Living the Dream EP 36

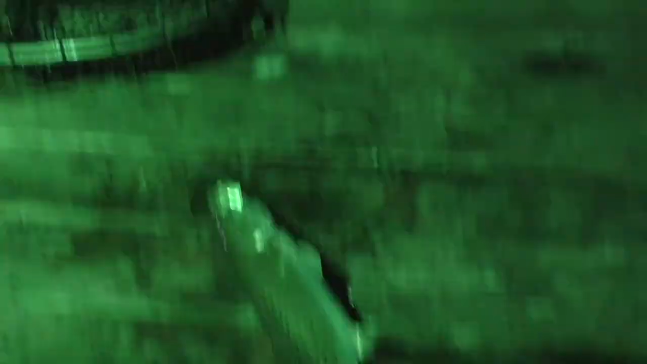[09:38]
That's the second one I've had take it right there.
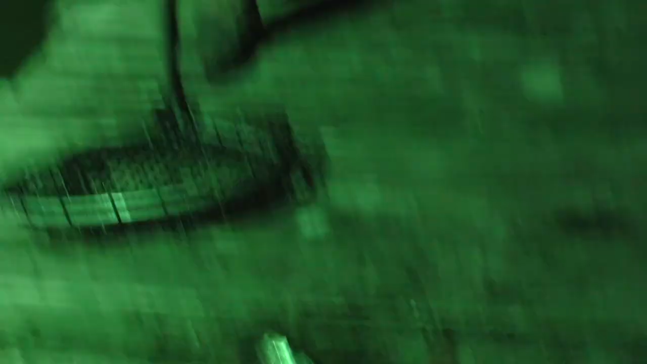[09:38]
Woo! Hell yeah, man.
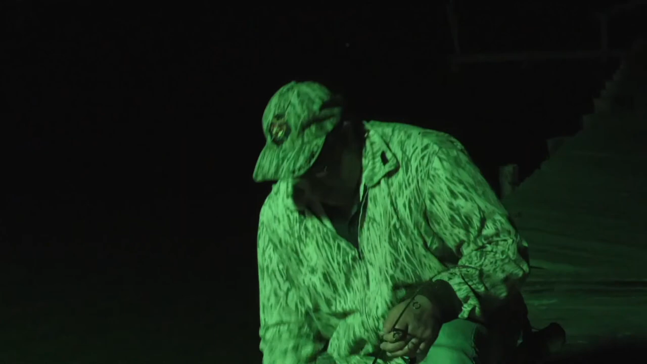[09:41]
I think that one's bigger than 14 and a half. Pick him up, let's see.